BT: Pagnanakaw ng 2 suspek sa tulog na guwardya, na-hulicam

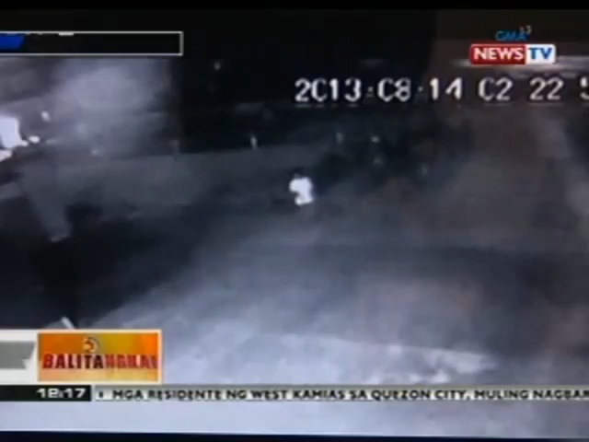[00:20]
Sa kuha ng CCTV, makikita ang dalawang lalaking naglalakad pero kala una'y naghiwalay rin. Taga Masid ang isa, habang ang isa, umikod sa truck na nakaparada sa tapat ng isang tindahan sa tondo.
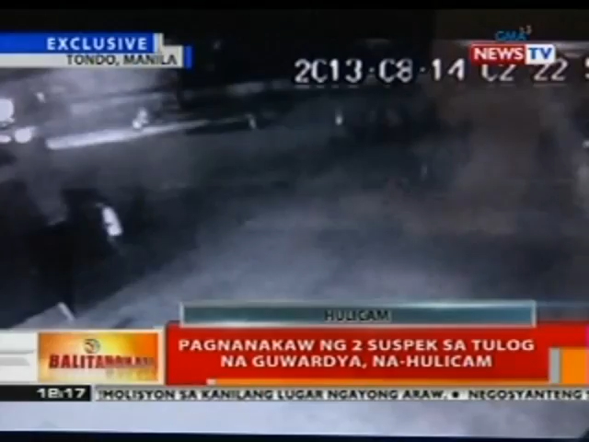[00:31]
Sa isa pang angulo ng CCTV, dahan-dahang naglakad ang lalaking ito na animoy may sinisipat na gamit. Maya-maya pa, inakiyat na niya ang guardhouse.